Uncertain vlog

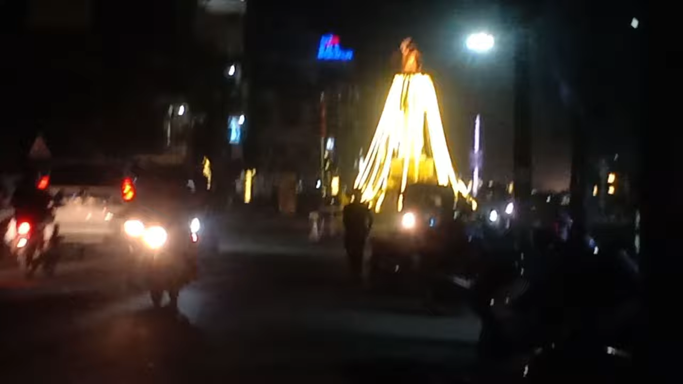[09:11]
यो झापागोलकोपको कारणले गर्दाखेरि चाहिँ टक्कसँगले सबै लाइटहरू चोकमा राखेर एकदम रमाइलो छ.
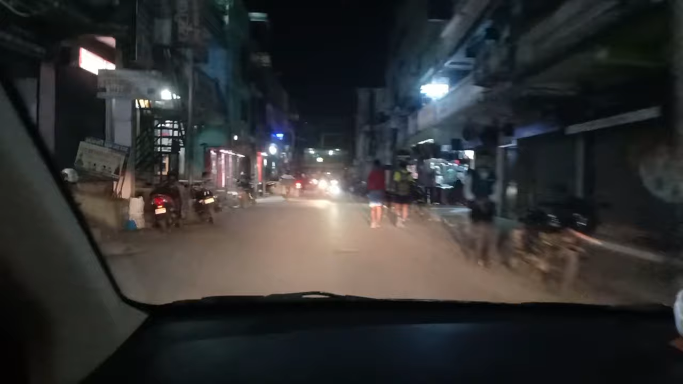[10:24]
ल आज म सबजनालाई बिर्तामोड बजार घुमाइदिन्छु अहिले हामी कलर रोडतिर छौँ
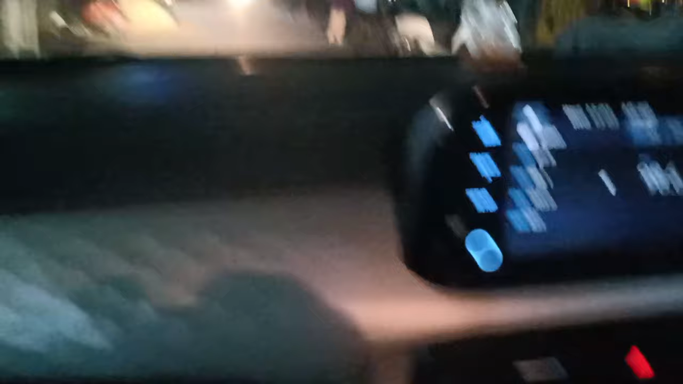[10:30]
सरसँगले एलिना चौहानको गाना सुन्दै गाडीमा टक्क हाम्रो सचिन ब्रदर गाडी ड्राइभ गर्दै सर ए भाइ क्या करते हो
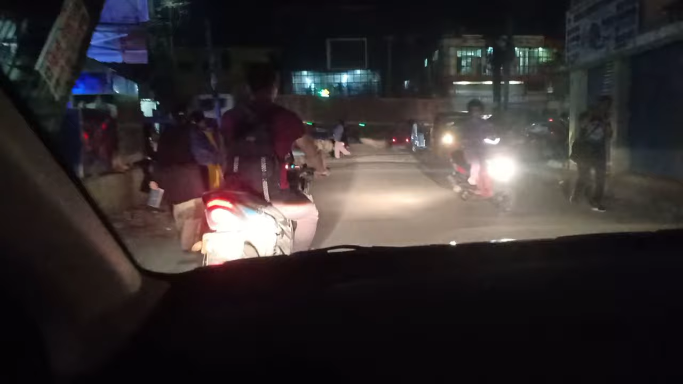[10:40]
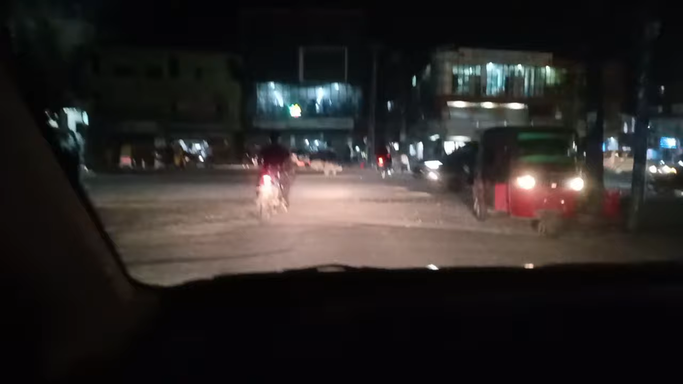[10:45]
ल ट्याक्क हामी हाइवे निस्किसकेका छौँ
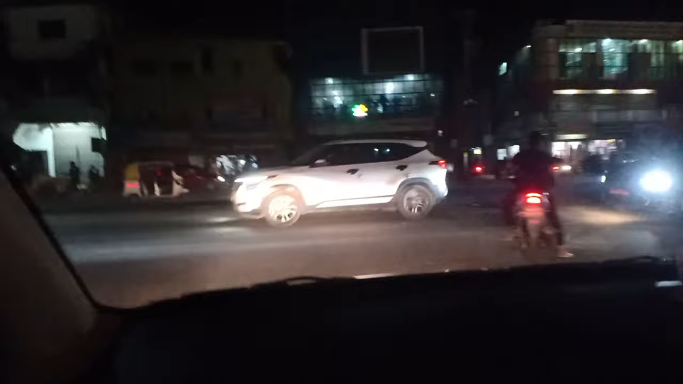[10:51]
अब यहाँ देख्न सक्नुहुन्छ अघिको मुक्ति चोकको फेरि दृश्य झिलिमिली अलिकति हल्दियो नि त अब हामी लाग्यौँ काँक्रेभिटा रोडतिर ट्यान टान
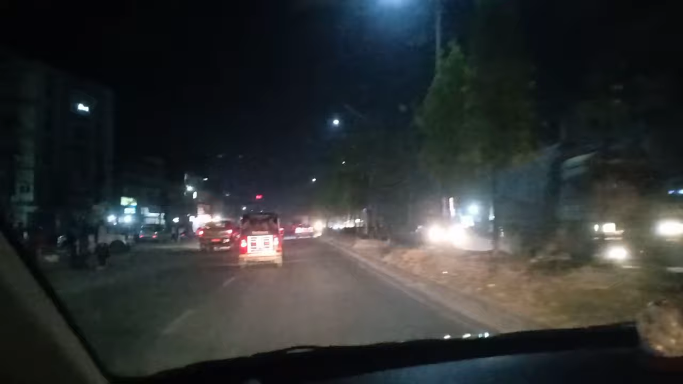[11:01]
अब यो डिभाइडरले गर्दा फेरि गोल गोल घुमेर फेरि हामी मुक्ति चोकतिरै जाँदैछौँ हामी कहाँ जान आँटेको कहाँ जाने हामी अझै पनि सोचमै छौँ बाटोमा हिँड्दैछौँ केटिएम बफमा म यता छ र